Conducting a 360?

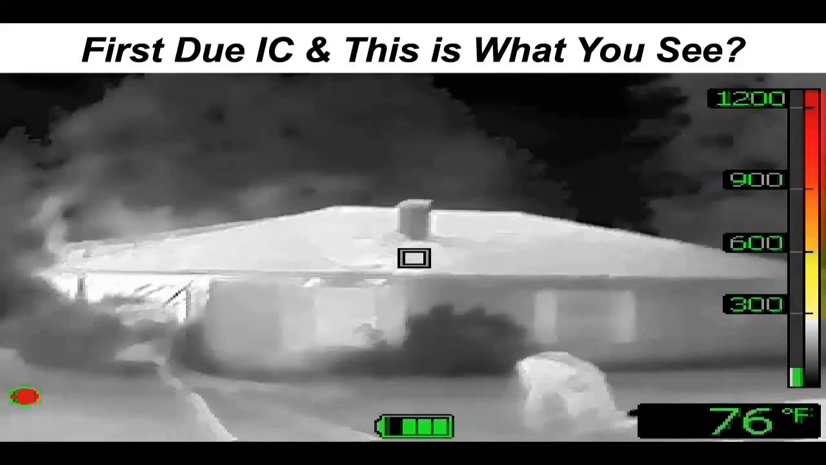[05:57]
On screen: spot 76°F
Tell me if you see any problems here as you approach the porch and look inside the house.
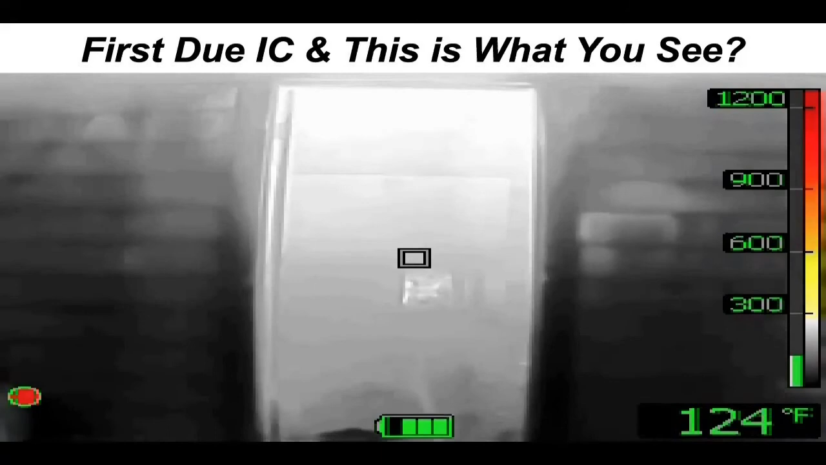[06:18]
On screen: spot 124°F
A nozzle. They're over to the right when the fire is to the left.
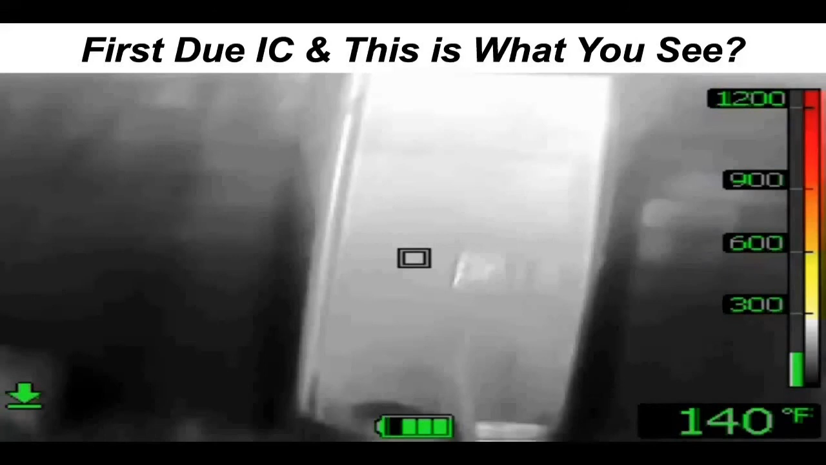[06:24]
On screen: spot 140°F
Is that a problem? Yeah. What could have prevented that? Looking both ways before you cross the street. A simple look, 360, and saying this is our game plan.